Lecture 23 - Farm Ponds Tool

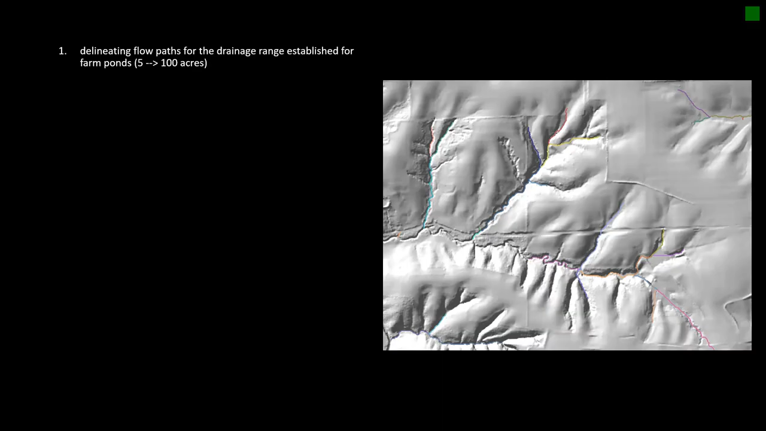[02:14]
The process begins by delineating flow paths from the drainage range established for farm ponds and that again is the 5 to 100 acres. Those segments that contribute 5 to 100 acres are then divided into 100 foot long segments and these will be used for calculating the slope along each of those segments to look for the proper elevation range. Whichever 100 foot segment has the largest decrease in slope moving upstream along the flow
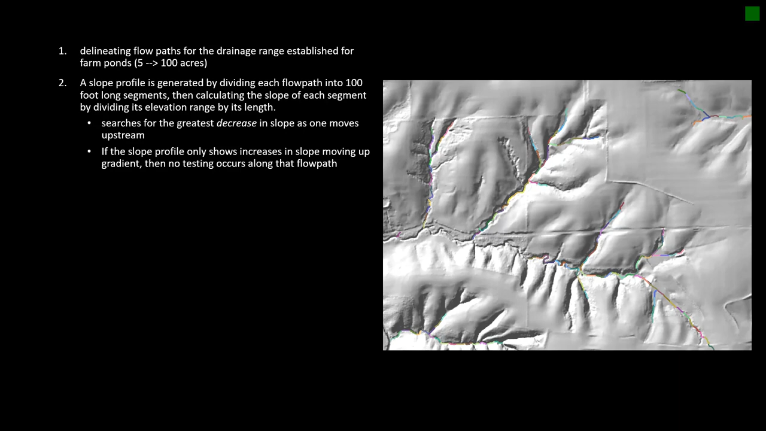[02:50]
path is selected for further testing. Only one site is tested along each flow path. The midpoint of each selected 100 foot segment represents the point at which the tool will simulate a farm pond installation. To test whether side slopes fall within the 20 to 50% range that meets the NRCS embankment slope standard, buffers of 20, 30, 40, 50, and 60 meters are created out from each tested point.
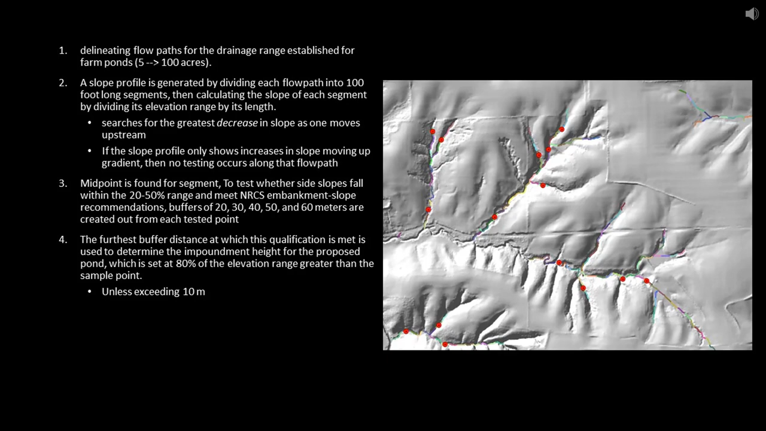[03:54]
This will be set at 80% of the elevation range greater than that sample point. However, if that 80% value exceeds 10 meters it is reduced to the maximum impoundment height of 10 meters. An impoundment is then simulated in the DEM creating both a ponded area using the impoundment height found previously and a vegetated freeboard of one meter as measured from the top of the farm pond. The drainage area is then delineated and statistics are found. The pond area must be between 0.25 and 8% of the contributing watershed and the freeboard area cannot exceed the pond area.
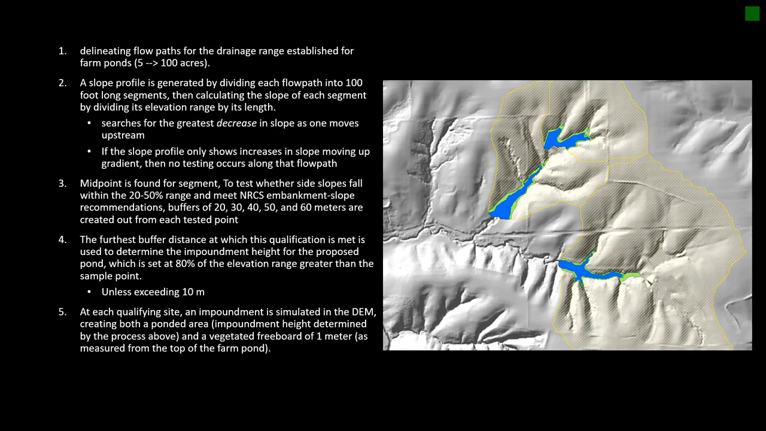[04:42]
This allows suggested farm ponds to range between one eighth and eight acres. If a site is found to meet the suitability criteria the site is then kept and used as an output feature class. You'll probably notice that the user cannot change or adjust any of the criteria within this tool.
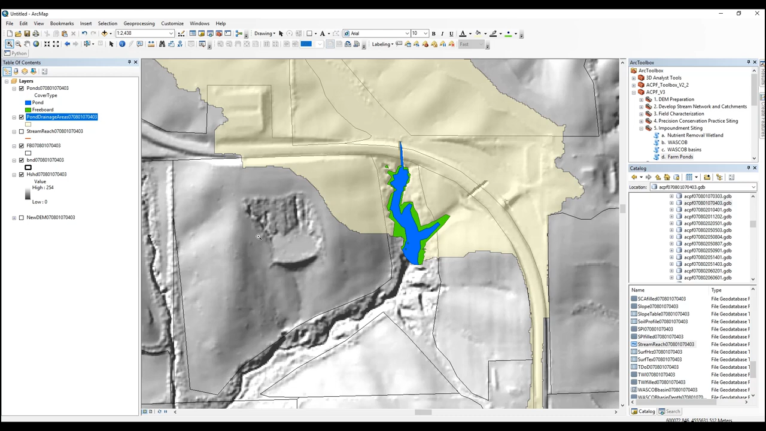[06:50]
So it's a very specific site that it's looking for. And then if you included roadways too, for example, this one looks like it probably would have been excluded.